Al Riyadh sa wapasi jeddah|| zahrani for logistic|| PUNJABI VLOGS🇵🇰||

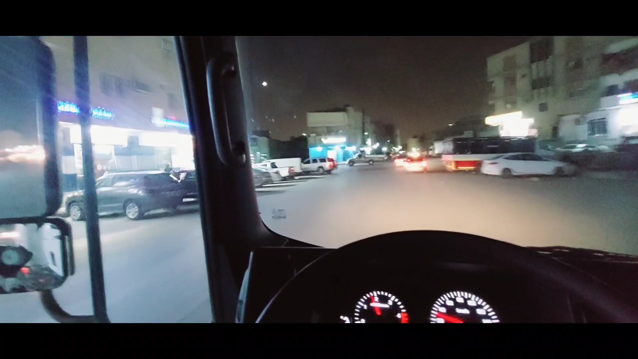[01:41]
हाँ जी जी, है जिथे अपना घर है ना, इलाके का नाम है मनफूहा, मनफूहा रियास, ठीक है। तो मनफूहे आप रहने हैं।
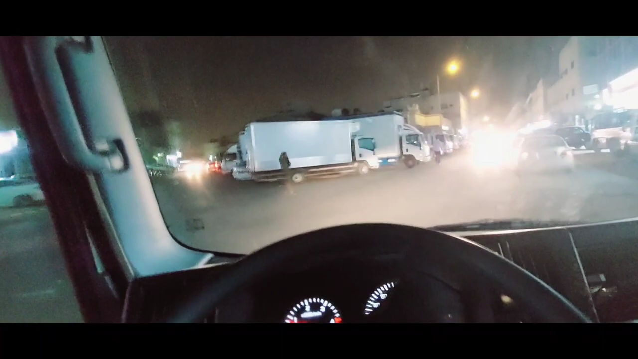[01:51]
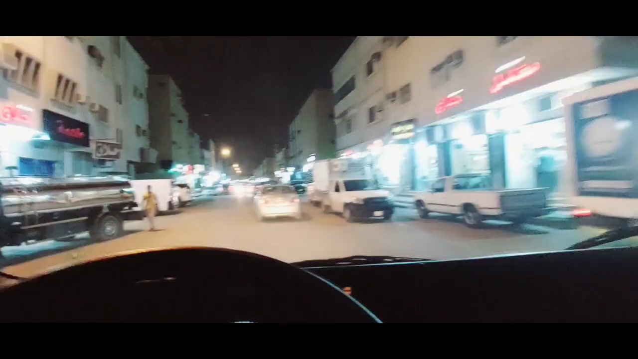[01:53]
हाँ जी जी, है तो अभी की दुकान है, जिथे डैना खिलाओ तो इतने अपनी गड्डी लाना सामने तो अभी।
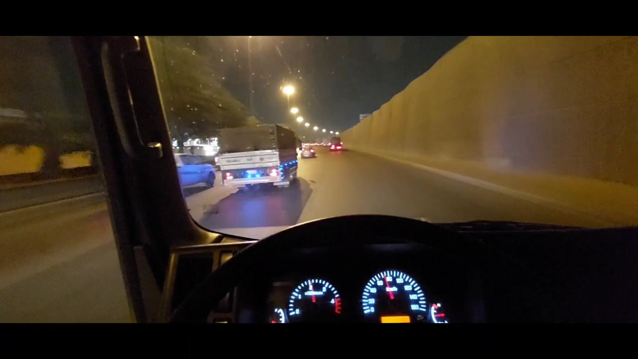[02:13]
तो रश जोड़ा बहुत ज़्यादा, तो मामू भी बहुत फिर दिया, पता नहीं लगता कि फोटो बना लेंगे। निकलने पे इतों, तो टाइम हो गया जी 10:10, साढ़े नौ आप घरों निकले हाँ। धोबी ने बहुत देर ला दी है, उन्हें कहा जी 10-15 मिनट वेट करो, मशीन च कपड़े पाए आ कट के इस्तरी करके देना।
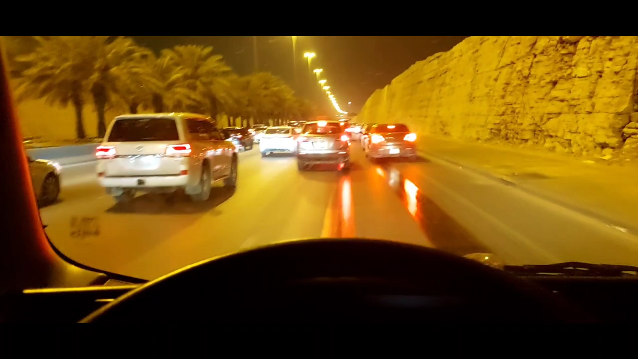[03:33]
देख रहे हो तो सामने पुल है, वो लाइट बल्ब की नज़र आ रही है, पुल आ गया खिचा का वाला पुल जिन्हों आते।
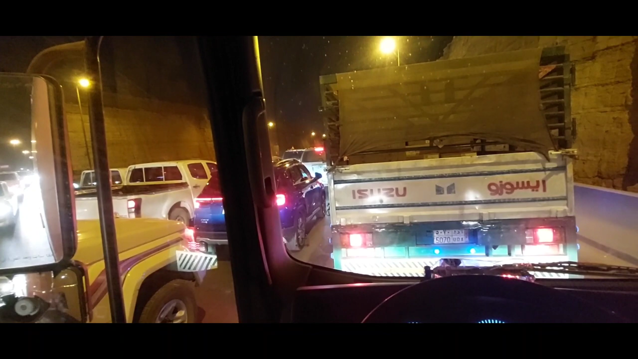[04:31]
ये सरकार वो ही जगह है जिते पिछे जी एक्सीडेंट नहीं होया, बाई गड्डिया कट्ठिया लगिया, वो जगह जे तो इतने मेरे ख्याल राह बन रहा है, जिंद वजह तो रश जोड़ा ना पिया सड़क बन रही है। चेक करो रश, देख रहे हो
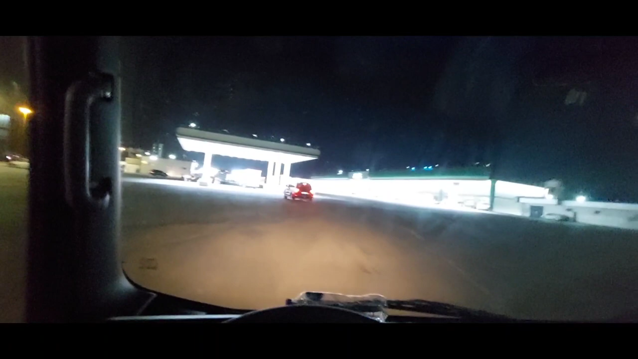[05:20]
ਔਰ ਡੀਜ਼ਲ ਹੈ ਵੀ ਹੈ ਜਾਂ ਨਹੀਂ, ਅੱਲਾਹ ਆਲਮ।
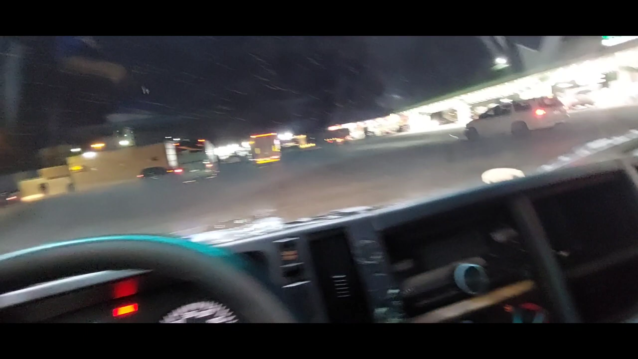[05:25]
ਹਾਂਜੀ ਜੀ ਹੈ ਡੀਜ਼ਲ ਫੁੱਲ ਕਰ।